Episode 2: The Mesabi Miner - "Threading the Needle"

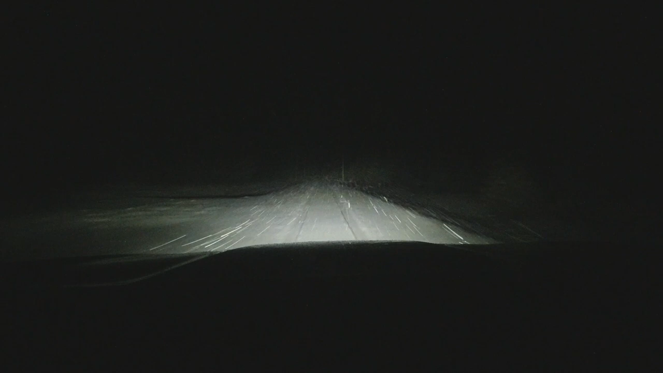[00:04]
It's about six o'clock in the morning. I left the house at around 530 and it's snowing like crazy.